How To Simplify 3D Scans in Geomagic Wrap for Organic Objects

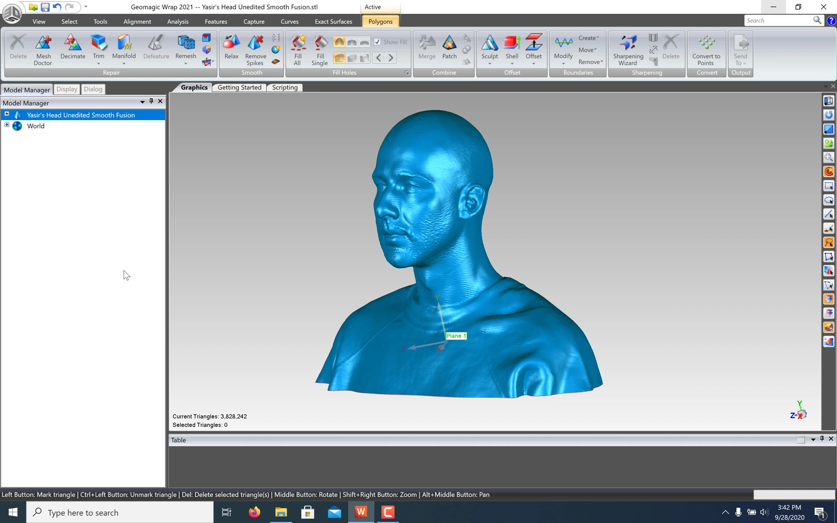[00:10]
Here I have a model created with the Artec Eva. It's got about 4 million triangles. If you click the display tab and turn on the edges, you can see just how dense it is.
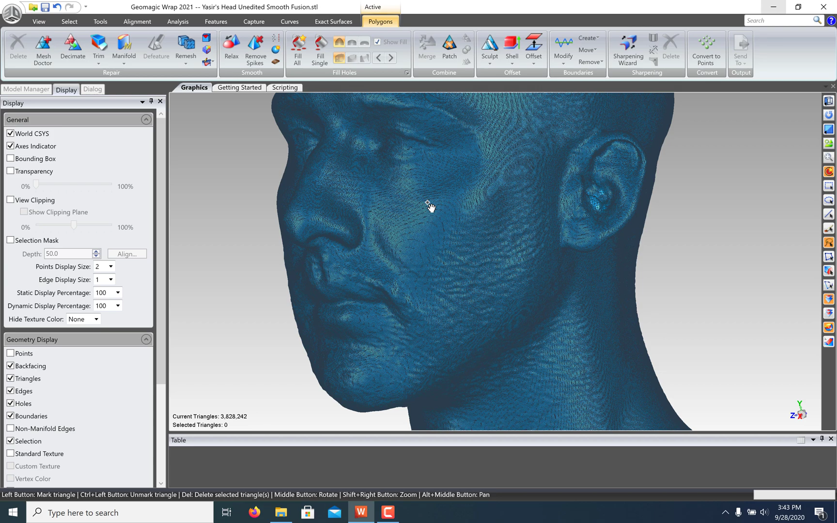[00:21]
Geomagic Wrap offers great tools that allow us to
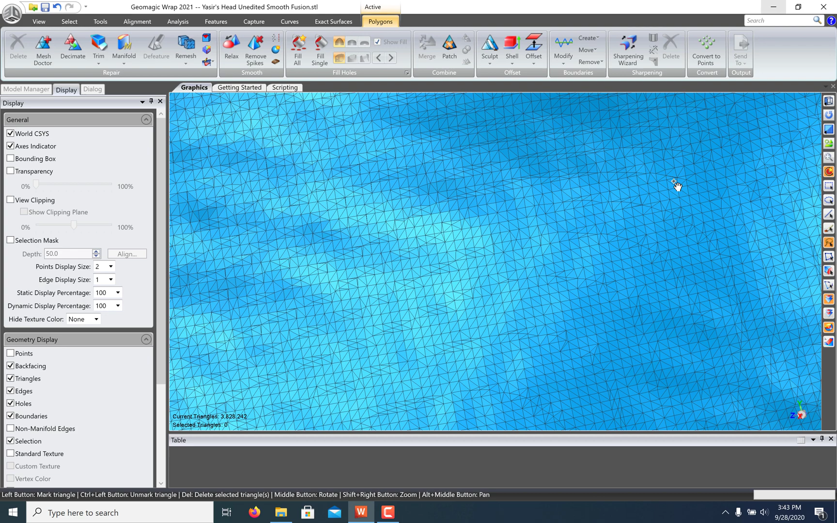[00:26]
simplify this mesh while preserving the shape and detail. To start, you can find the Decimate command under the Polygons tab. There are two reduction modes, one where we can specify a new triangle count and one with a tolerance setting. This lets you specify a maximum deviation from the original mesh and the lower triangle limit lets you set a minimum triangle count.
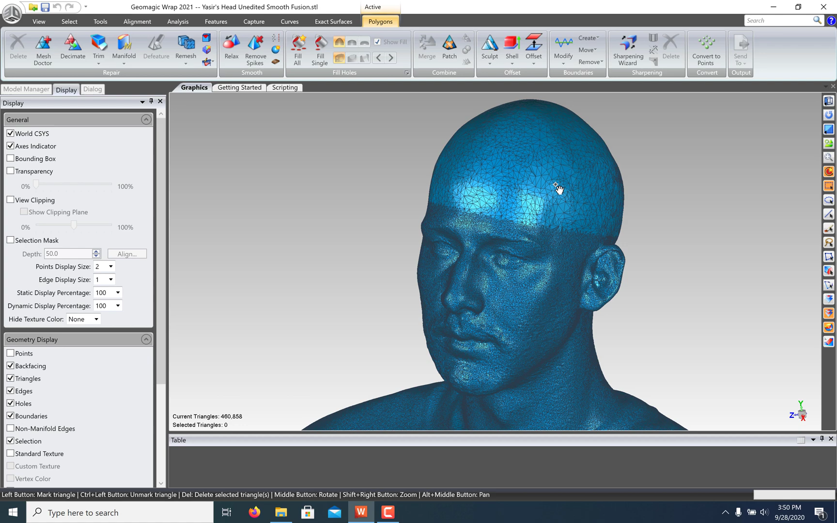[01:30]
This is great for selectively simplifying parts of the model that don't need great detail. Doing this allows me to reduce my model from nearly 4 million triangles to about 150,000, which will make the file size much smaller.